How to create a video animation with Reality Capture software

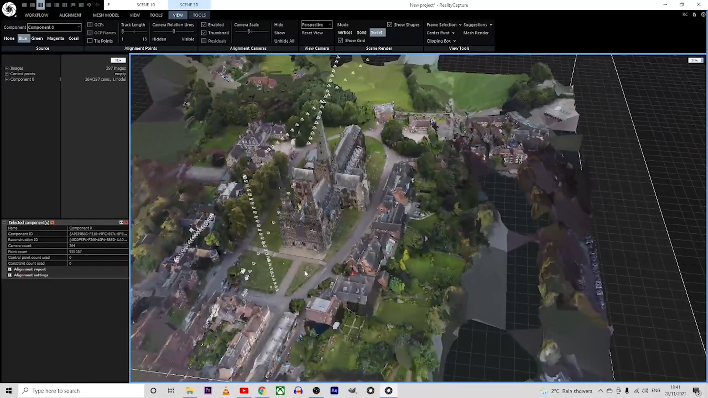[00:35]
After following all the steps in the creation of the texture
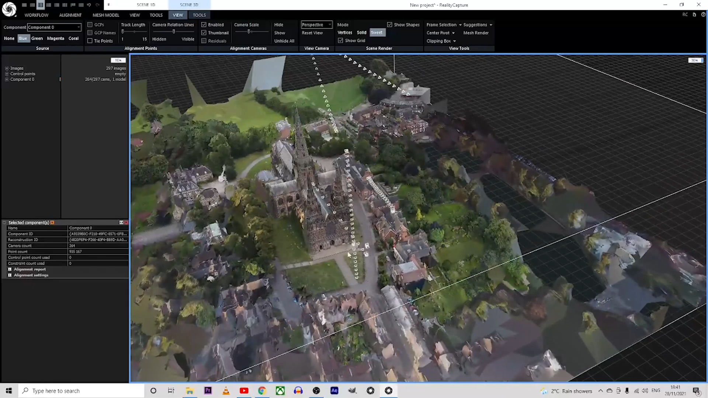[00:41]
3d model we can now create a video animation to show to our clients the 3d model created.
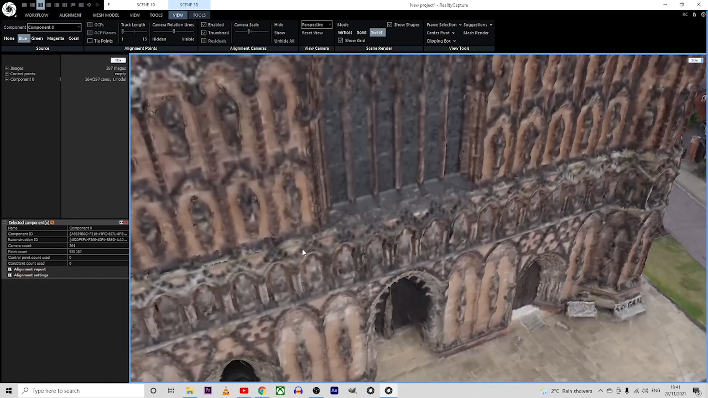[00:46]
To be able to create the video animation
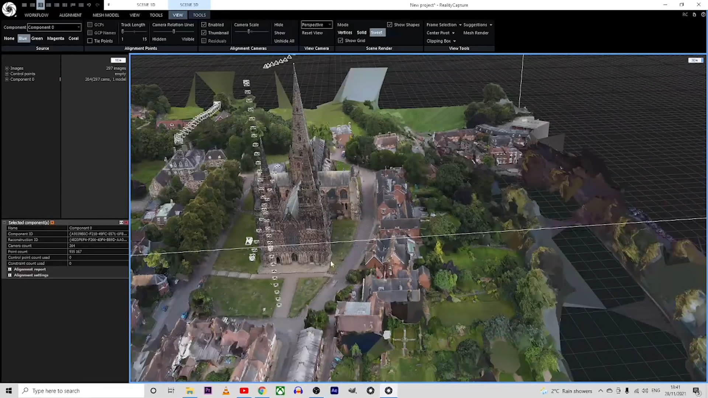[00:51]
we first need to go to layout and choose one plus one plus one with console.
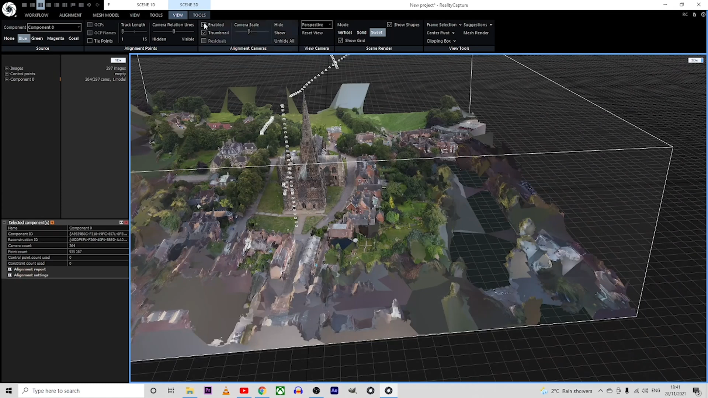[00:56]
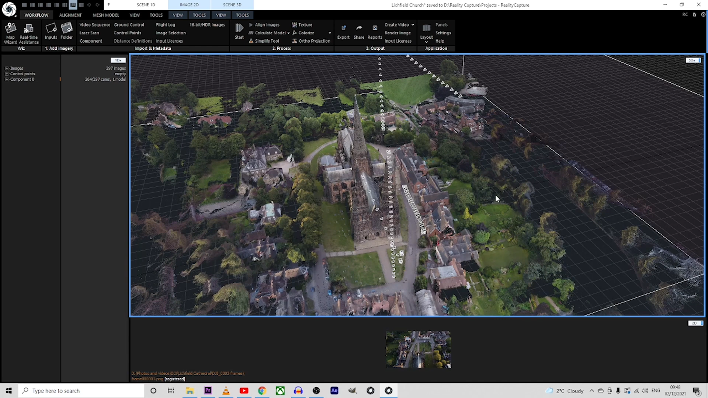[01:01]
As you can see we have those two windows.